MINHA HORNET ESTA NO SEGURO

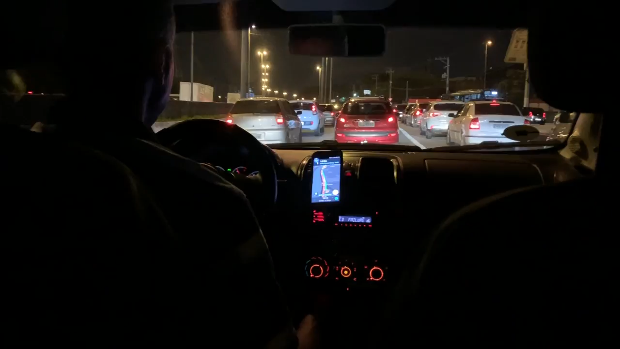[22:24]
Tudo em São Paulo é trânsito, galera Foi hoje na competição, né? No Moscow Contest Foi no Alex gravar Tamo voltando aqui pra casa E tudo isso com trânsito Em pleno sabadão, cara É que você pode Pelas ruinhas e tudo trânsito Tudo trânsito Quando não tem buraco Com as ruasinhas, né? Não tem Então, Uber aí Tá na... Hoje o dia inteiro foi trânsito, né? Foi, hoje foi São Paulo é isso Trânsito, correria Direto Direto Eu que sou paulista Já acostumei com isso Mas mesmo assim Todo dia eu me deparo Com essa cena aqui Mas é meio doido Nas palavras Mas vocês entenderam, né?